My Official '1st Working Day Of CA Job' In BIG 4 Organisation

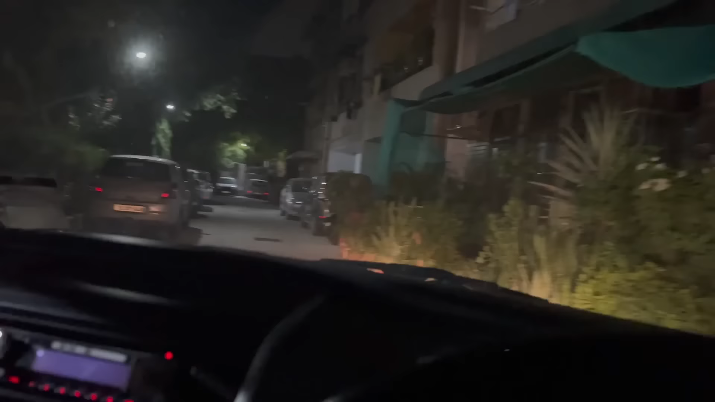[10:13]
हाँ जी, रात का 1 बज रहा है और घर पहुंच चुका हूँ मैं, पार्किंग में हूँ।